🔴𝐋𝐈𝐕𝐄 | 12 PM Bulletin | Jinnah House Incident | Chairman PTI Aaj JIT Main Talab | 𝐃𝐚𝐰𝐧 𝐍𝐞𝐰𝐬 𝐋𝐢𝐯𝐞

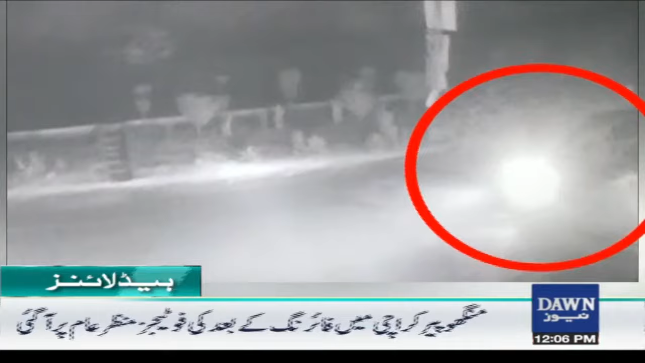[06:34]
फुटेज में पुलिस और सादा लिबास अफराद और मुलजमान को फरार होते देखा जा सकता है।
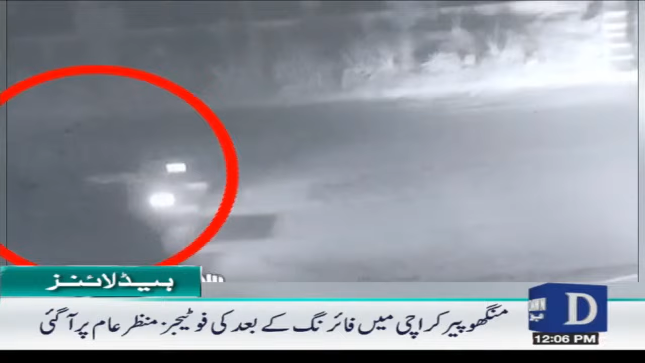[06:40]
गुलशन इकबाल कराची के अस्पताल में गार्ड से गोली चल गई, सोया हुआ शख्स जान बहक हो गया।